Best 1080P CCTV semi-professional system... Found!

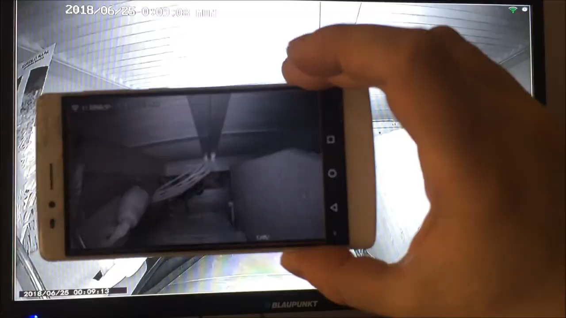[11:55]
The phone is not picking up the picture too well, but as you can see, they are exactly the same camera, uh, to the whole system. So that's, uh, that's brilliant.